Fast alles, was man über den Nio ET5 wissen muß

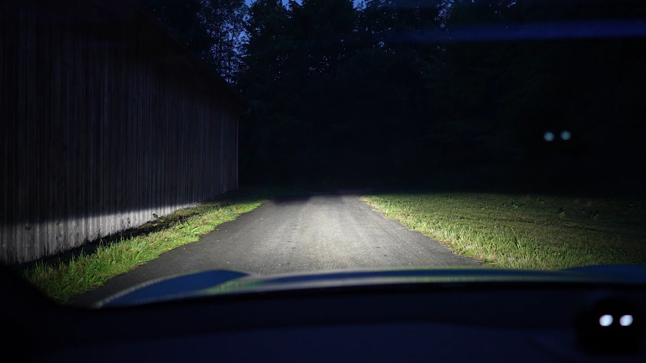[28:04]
Die Ablichtkontrolle hier im Auto, das tut man hier mit diesen vier Einstellungen.
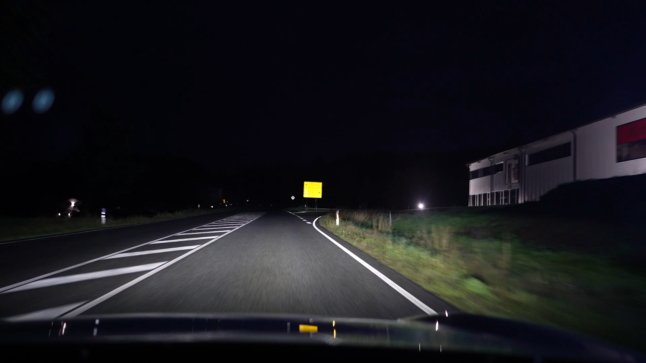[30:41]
wann er sich abschaltet, wenn man das Auto sieht. Schaltet sich nicht aus, nicht aus, nicht aus, oh mein Gott, überhaupt nicht. Wann schaltet sich das Ding einmal aus? Jetzt. Uh, lass es aber noch. Und wann schaltet es sich wieder an? Jetzt.